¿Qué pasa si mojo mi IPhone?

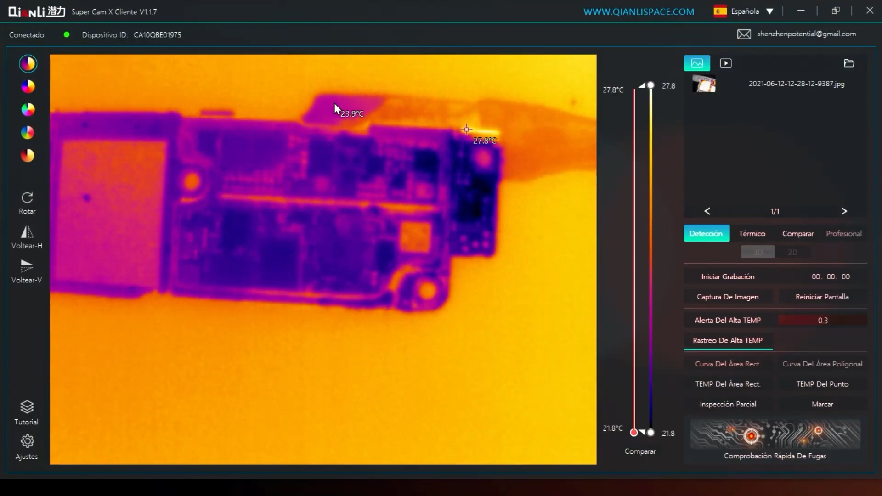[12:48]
On screen: max 27.8°C, scale top 27.8°C, scale bottom 21.8°C
Y ahí está, voy a encender. Y entonces podemos ver cómo poco,
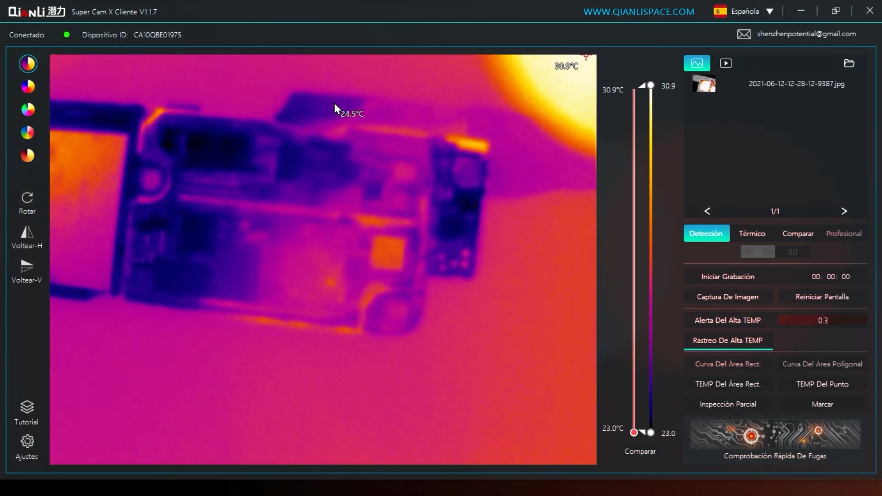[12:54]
On screen: scale top 30.9°C, scale bottom 23.0°C
pero muy poco, este teléfono empieza a, algunos circuitos, a generar alguna cierta temperatura. Circuitos como, por ejemplo, este que está acá y circuitos como, por ejemplo, este que están acá. Esto ya generan consumos en la batería que pueden hacer que un teléfono fácil, fácil se descargue o que simplemente dependiendo el circuito, un teléfono simplemente no encienda.
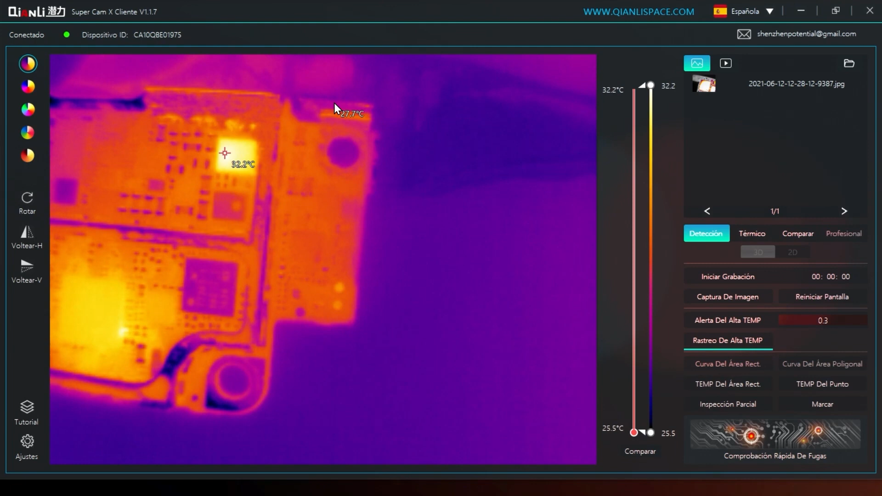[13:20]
On screen: spot 32.2°C, scale top 32.2°C, scale bottom 25.5°C
Fijémonos este componente que está acá, cómo se está calentando. Simplemente porque lo estoy alimentando, este teléfono ya se está calentando.
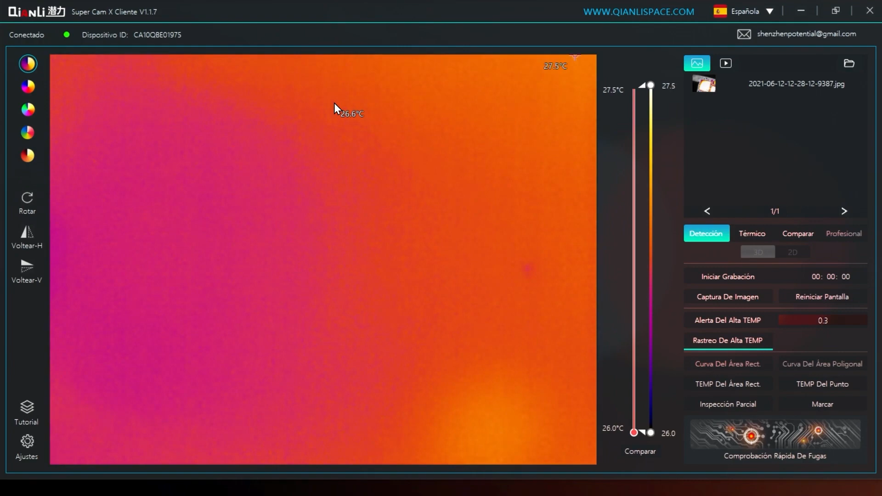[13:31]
On screen: scale top 27.5°C, scale bottom 26.0°C
Entonces, si yo paso por acá y vemos cómo este circuito se mojó,